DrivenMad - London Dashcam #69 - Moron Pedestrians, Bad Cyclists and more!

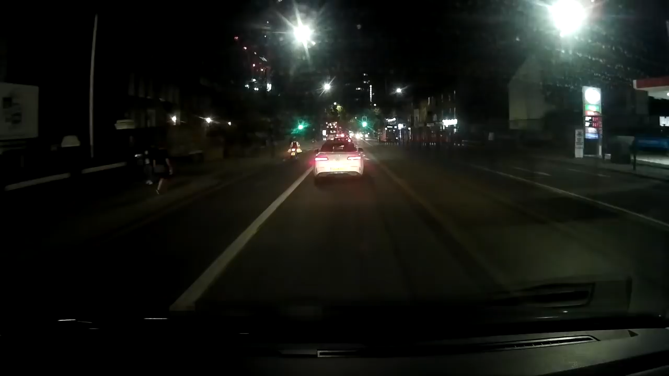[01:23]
That's it, go up the side of the car that's indicating to make a turn. Fucking good idea! Good idea! Good idea!
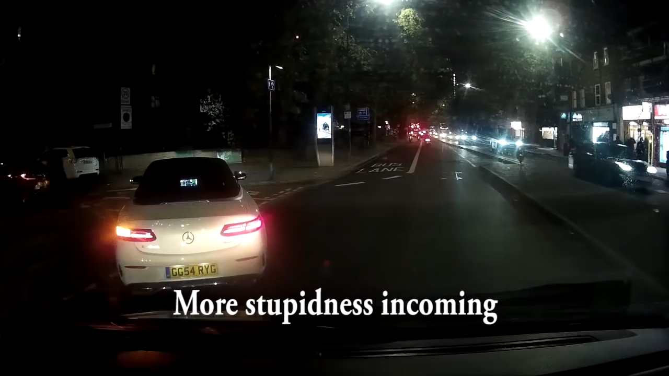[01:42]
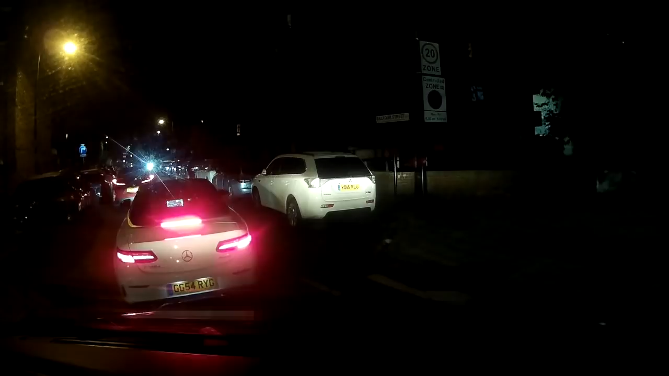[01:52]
I think Uber's just stopping. See, look! Why would you want to try and stop there when you can stop there, and you're not fucking blocking everyone, you thick cunt! Fucking hate people. I hate people.
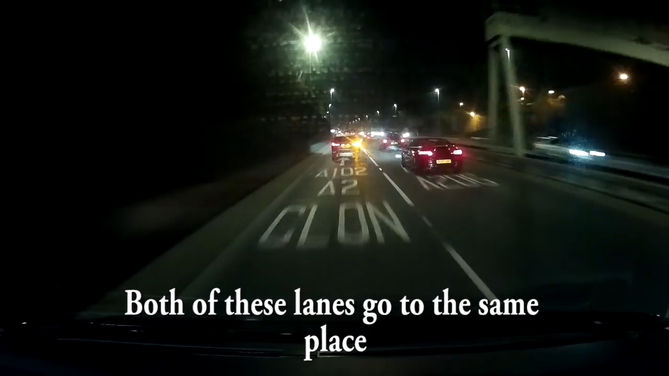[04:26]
Why are you moving into that lane, you are not overtaking anyone? You are.
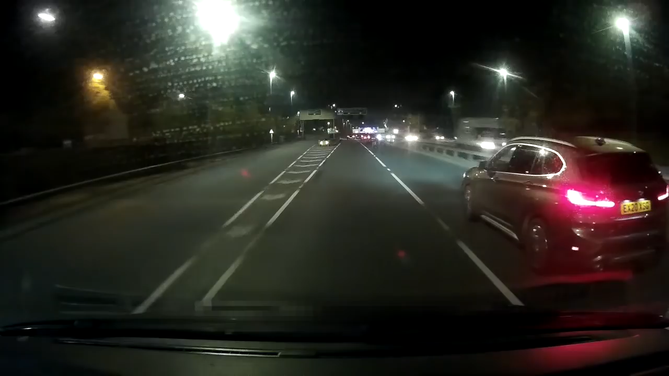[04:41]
Now instead, I can stick to the speed limit and I'm going past you. Like, what the... So people, use the lanes properly.